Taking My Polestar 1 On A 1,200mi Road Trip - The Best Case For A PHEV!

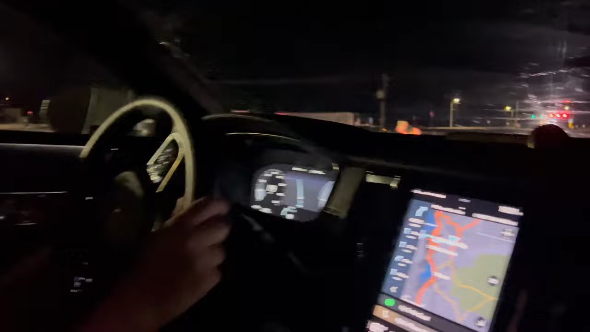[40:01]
I am driving in hybrid mode for now, just to kind of see what happens. So we still have 25% state of charge.
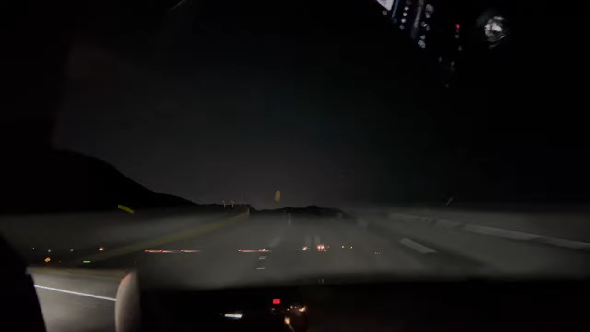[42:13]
And just a short while later, we're following a car with new running lights on up here, so we're just gonna get in the lane next to them and hopefully avoid that.
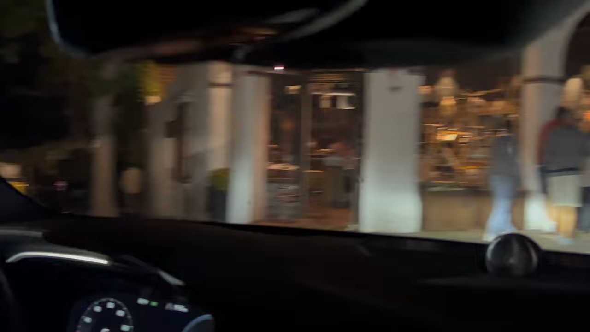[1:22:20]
Well, we're cruising through downtown, and look at this. We have Euro-plated Porsches over here.
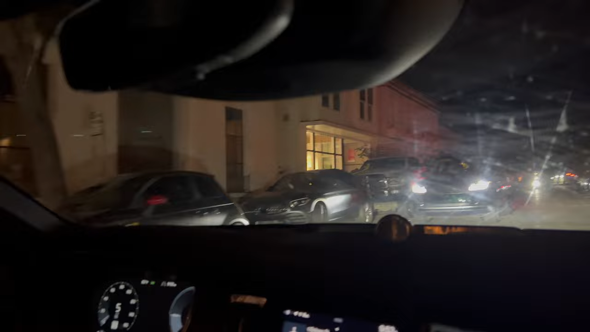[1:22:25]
Just some crazy hardware all around. Nice green Range Rover, perfect spec, pretty tight through here.
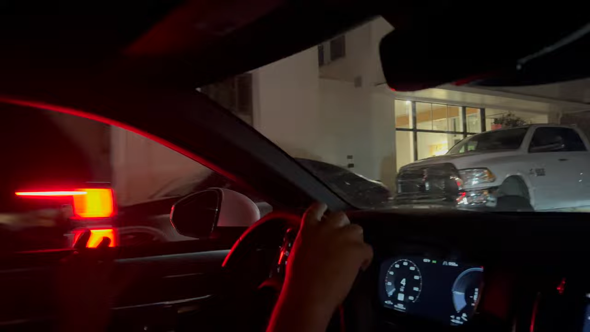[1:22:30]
Just passed a whole bunch of Rolls Royces. Here we have some American Muscle.
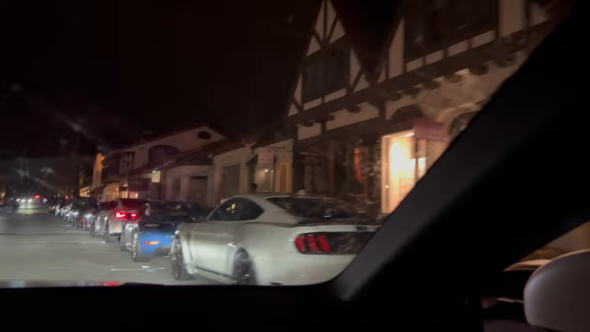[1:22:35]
Oh, the car thing is on. Florida plated Porsches, new i4.
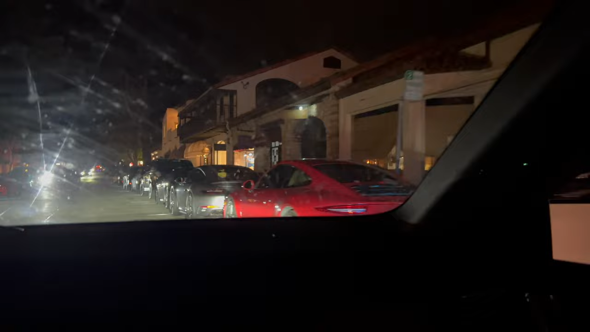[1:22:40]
All the car spotters are out. What a cool vibe for sure.